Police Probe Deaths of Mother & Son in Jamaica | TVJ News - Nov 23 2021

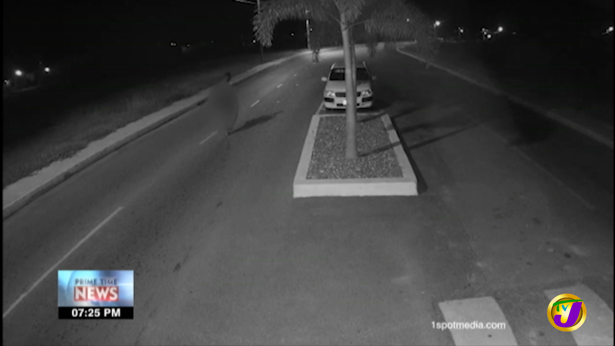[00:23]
It started sometime after 1.30 Tuesday morning when a man who appeared disheveled and naked
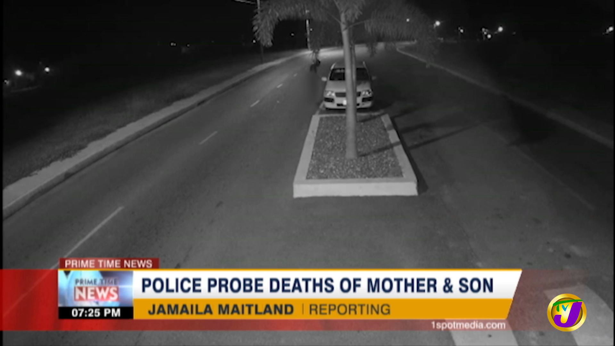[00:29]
approached this white Toyota Pro Box and began attacking the motorists. A tussle ensued and the driver was able to run away unharmed. The man then got into the vehicle and drove away.